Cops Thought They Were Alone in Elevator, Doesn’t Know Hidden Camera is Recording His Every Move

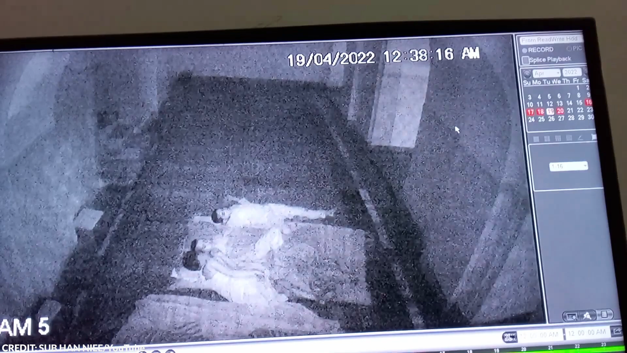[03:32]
Well, just look at this CCTV clip and prepare to be more shaken. This clip in what seems like an average household in India is pretty spooky. Here, you can see a family sleeping peacefully when the young boy suddenly wakes up and runs on all fours. Could it be a mischievous gin having a bit of fun? Or maybe the kid just had too much sugar before bed?
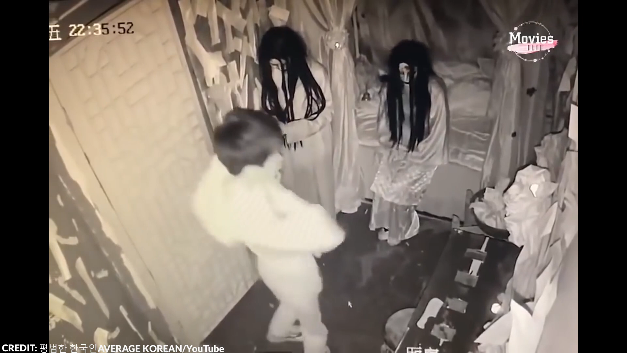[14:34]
While this person's first reaction in the face of fear is to step back and think about what really happened, this guy, however, had a different idea.